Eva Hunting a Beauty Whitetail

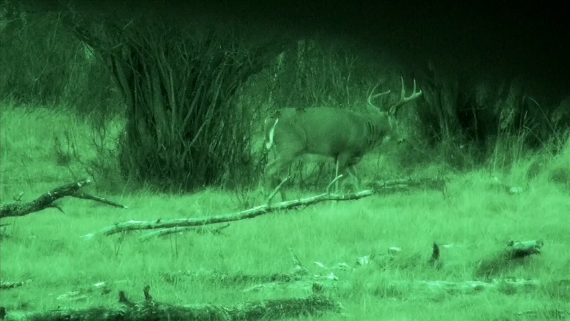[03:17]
Maybe if Hal and Lynn were here, but apparently I'm not allowed, but they were nice bucks.
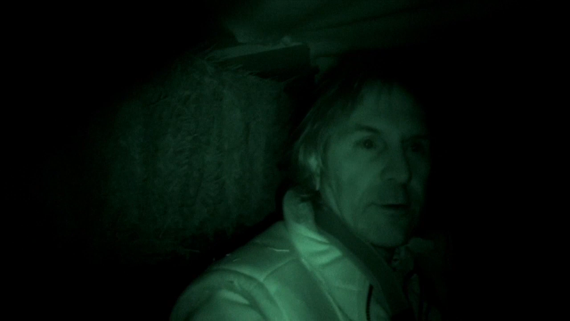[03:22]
Now it's officially past legal light, so we are going to leave.
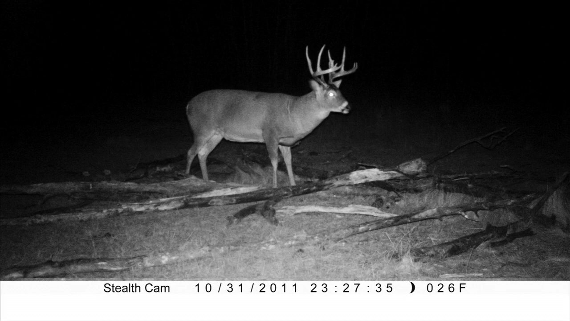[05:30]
So we're hoping that that buck comes in. He's kind of a cool one. We have a bunch of stealth cam pictures of him on a couple different stands from 2 years, so we know the buck.